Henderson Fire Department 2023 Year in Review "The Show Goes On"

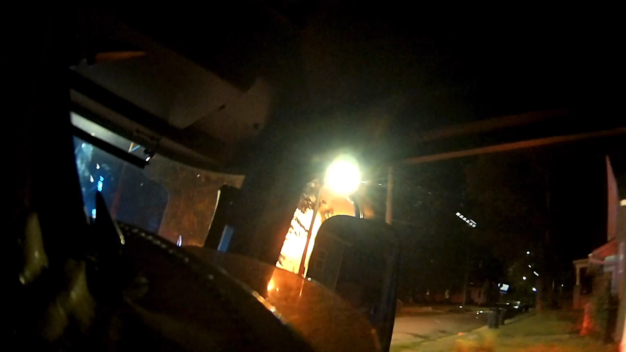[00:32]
Got a two-story residential wood frame structure with heavy fire showing.